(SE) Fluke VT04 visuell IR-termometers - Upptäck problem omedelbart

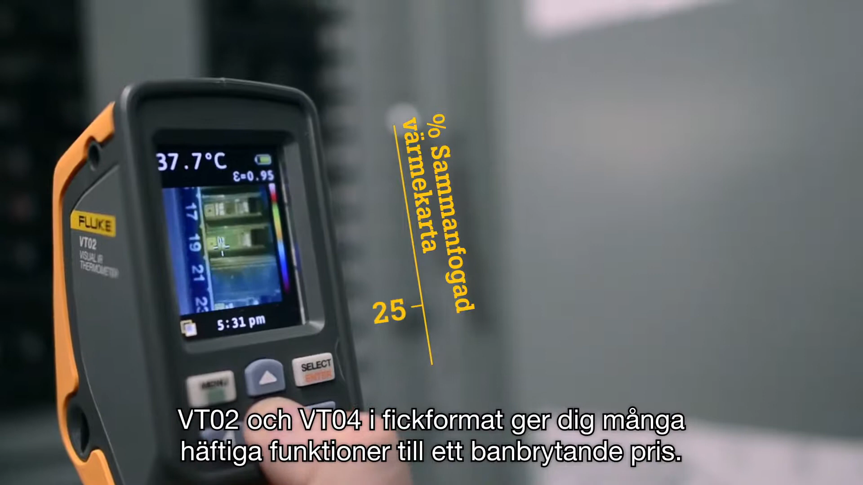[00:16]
On screen: spot 37.7°C
Finding and seeing hot and cold spots has never been easier.
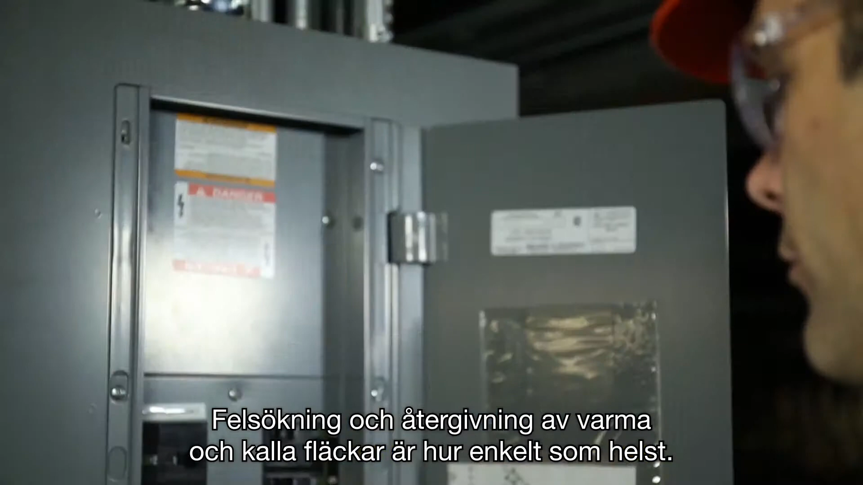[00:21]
Simply scan your target and electrical, HVAC and mechanical issues are detected instantly.
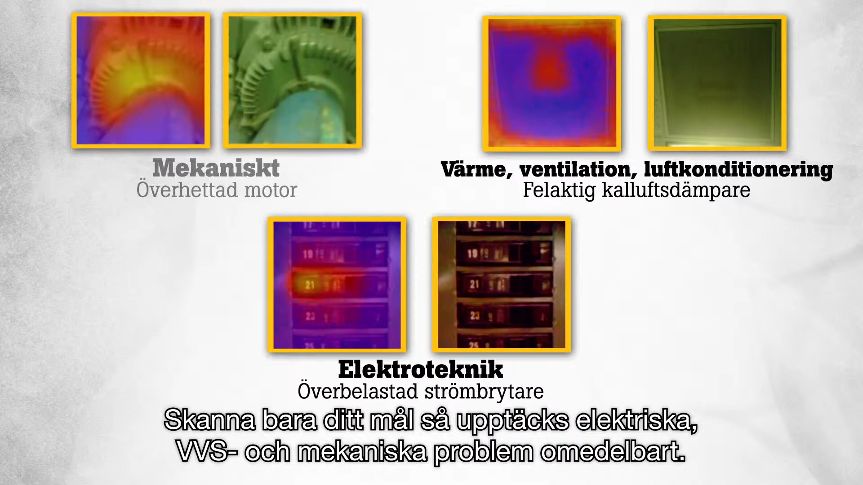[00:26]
Now you can have heat map detection that fits in your pocket, fits in your budget and fits the way you work.
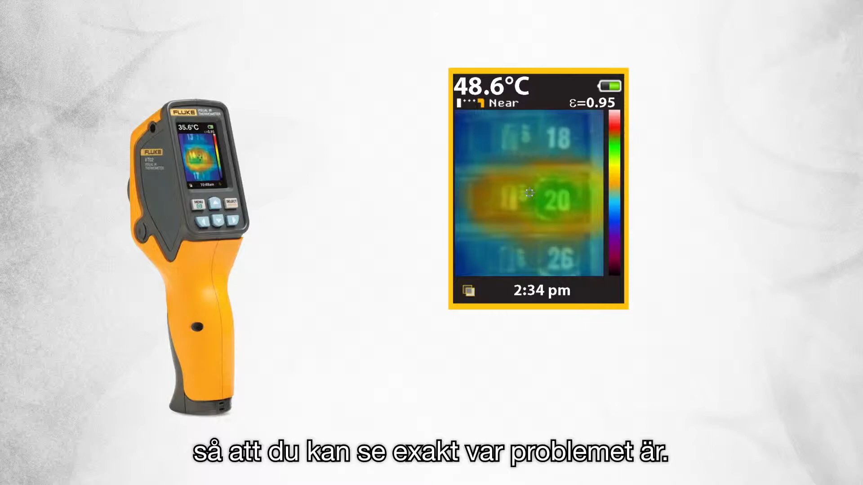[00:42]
On screen: spot 48.6°C
When you need enhanced problem detection, choose the VT04 which offers 4 times sharper resolution for greater sensitivity.
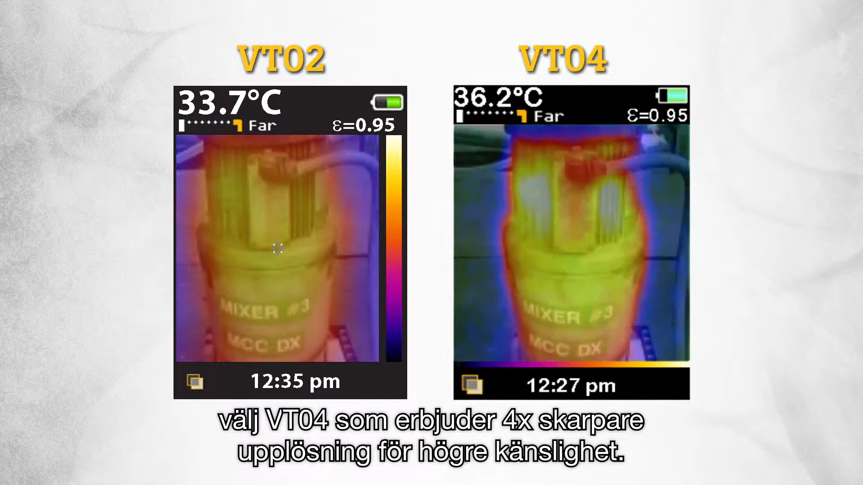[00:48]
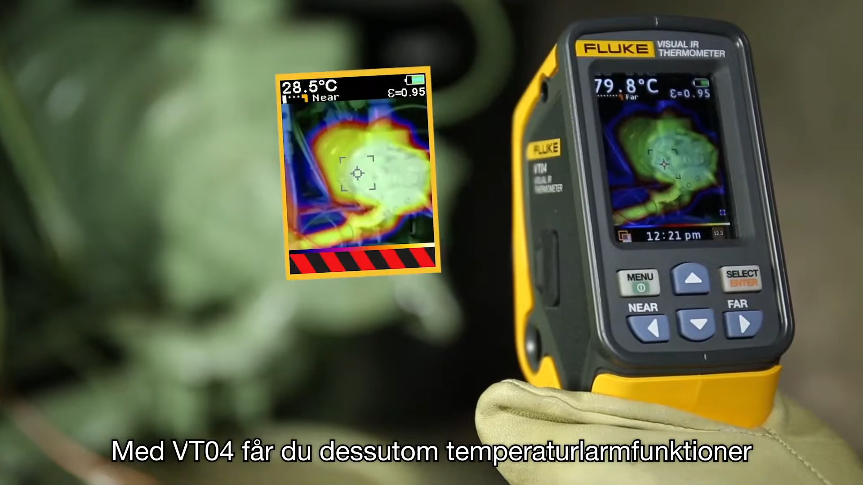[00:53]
With the VT04 you also get temperature alarm features, ensuring that you do not miss an issue.
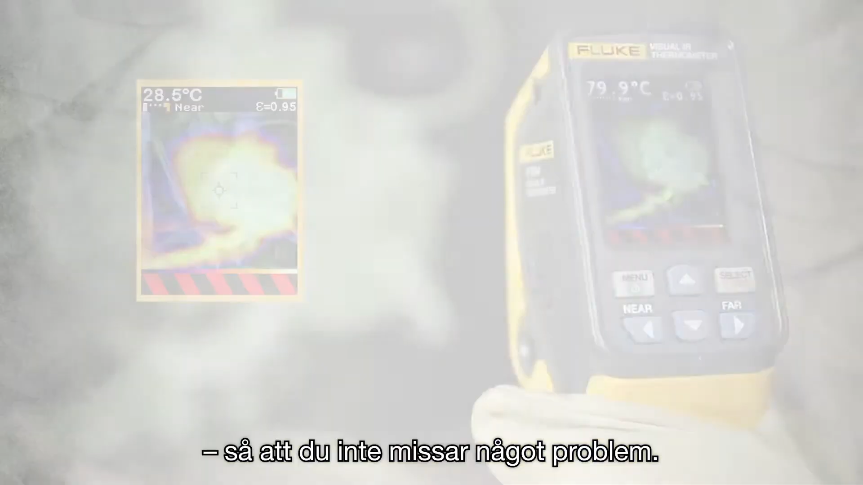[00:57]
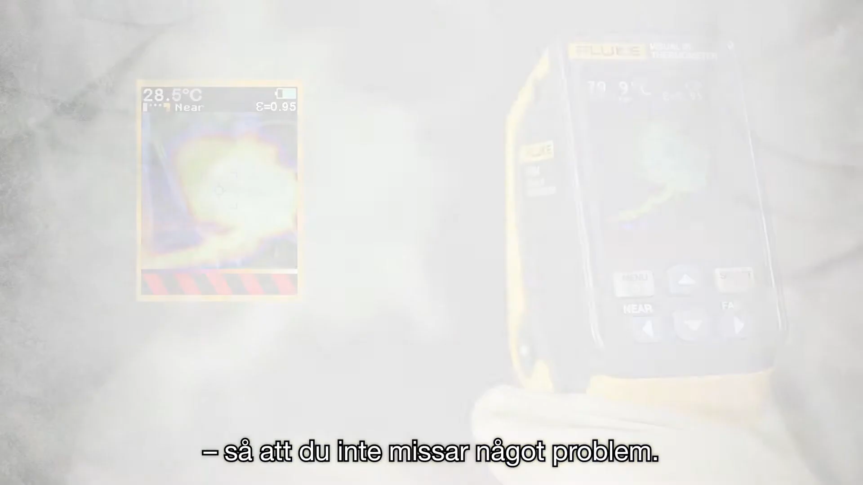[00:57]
The Visual IR thermometers were specifically designed to a new standard to meet your troubleshooting needs in 5 unique ways.
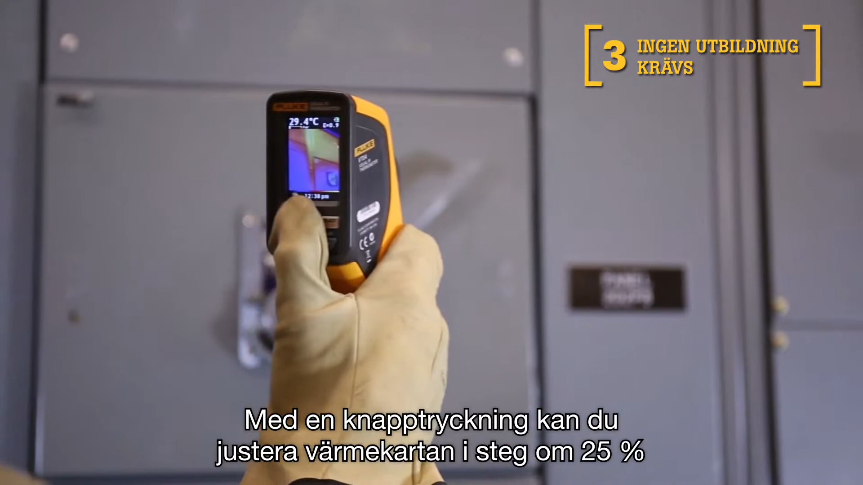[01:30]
On screen: spot 29.4°C
With one press of a button,
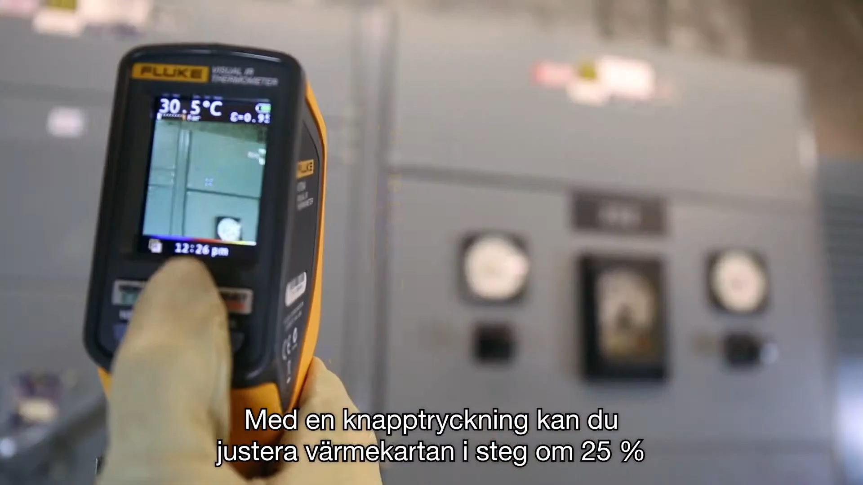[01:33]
On screen: spot 30.5°C
you can adjust the heat map in 25% increments to get the right level of detail, making temperature issues easily visible.
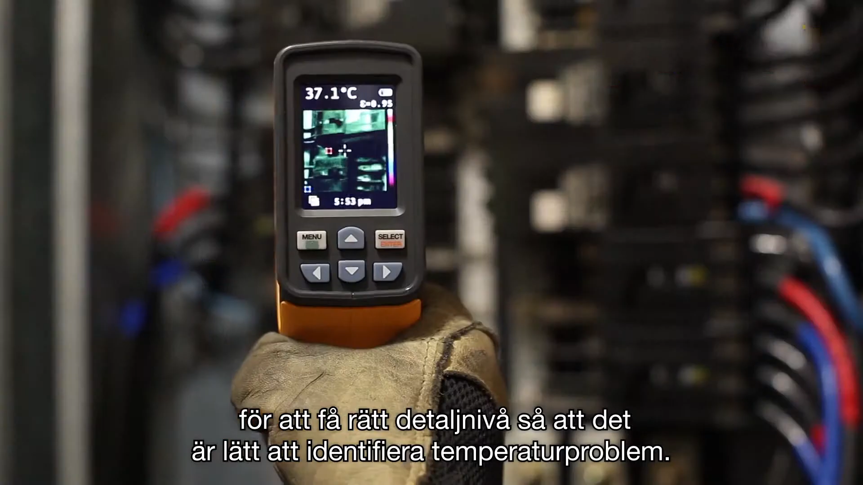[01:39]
On screen: spot 37.1°C
Fourth, save the image with the push of a button.